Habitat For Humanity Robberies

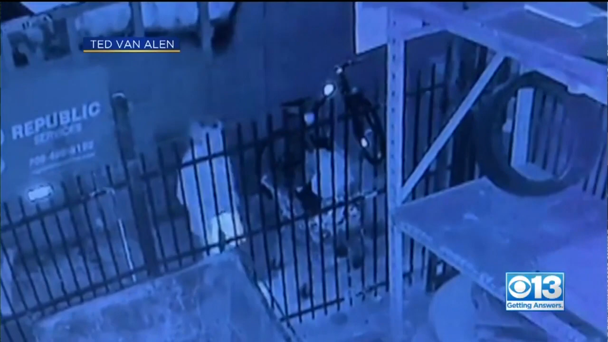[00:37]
SOMEONE ON THE CAMERA COMES ALONG THE SIDE, ALREADY IN OUR STORAGE AREA, SO THEY MUST HAVE CLIMBED THE FENCE OVER THERE.
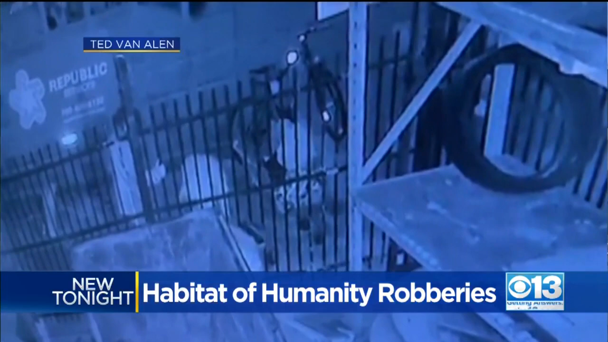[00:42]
SURVEILLANCE VIDEO FROM THIS HABITAT FOR HUMANITY DISCOUNT STORE IN STOCKTON SHOWS THIEVES CARRIING OUT CASE AFTER CASE OF TILES THROUGH A FENCE.